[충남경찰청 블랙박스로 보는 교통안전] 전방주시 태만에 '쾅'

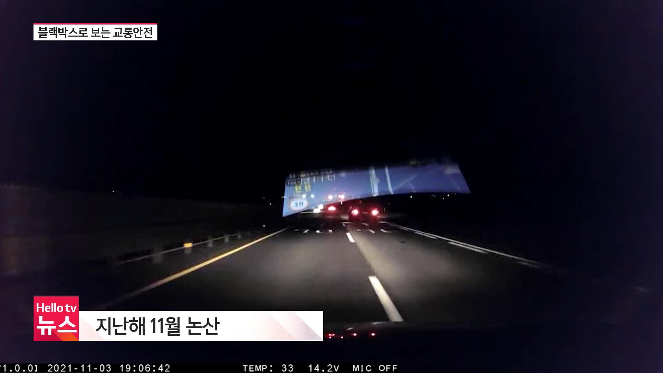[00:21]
지난해 11월 저녁 시간대 논산의 한 도로. 2차로를 달리는 블랙박스 차량이 교차로 신호대기 중인 선행차량을 추돌하는데요.